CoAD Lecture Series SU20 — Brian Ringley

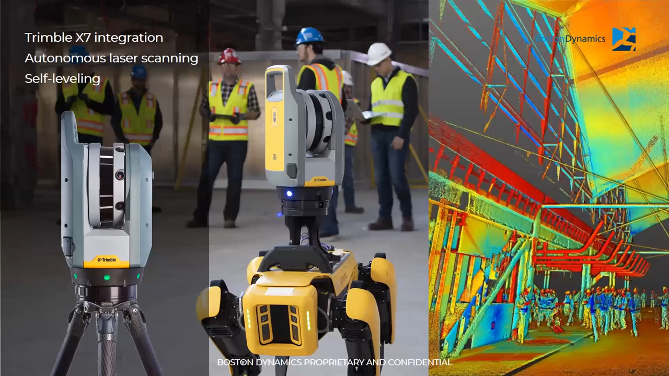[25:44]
Nevertheless, um, the kind of self-calibration registration and, um, leveling of this device is pretty slick. And then in tandem with spots mobility is, uh, is something I'm super excited about that it's a pretty cool combination of tech.